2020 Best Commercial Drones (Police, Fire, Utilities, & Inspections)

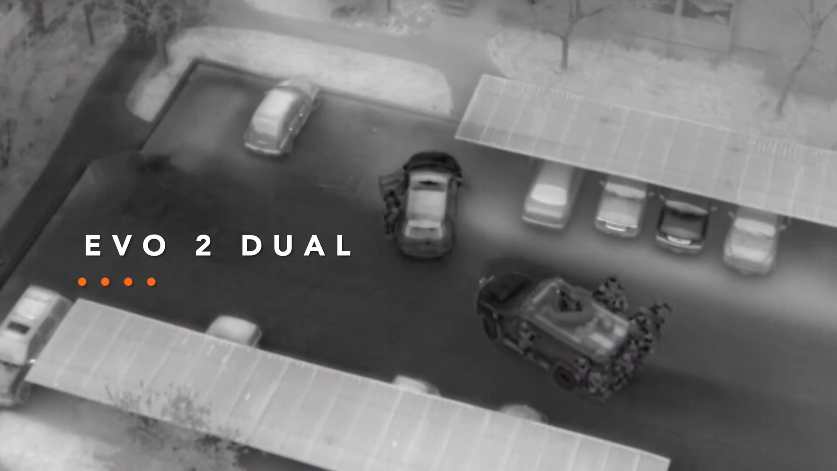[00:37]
The use of thermal imaging for law enforcement is crucial for us.
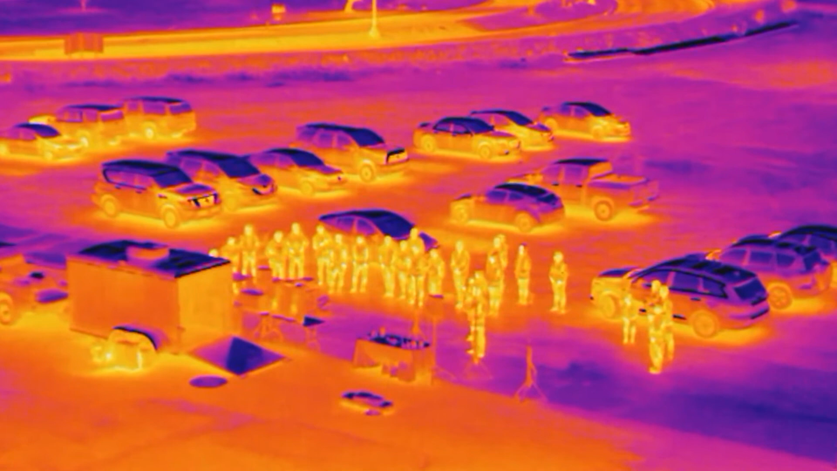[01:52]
The 30 Hertz refresh rate when it comes to the thermal imaging is unmatched by any other brand.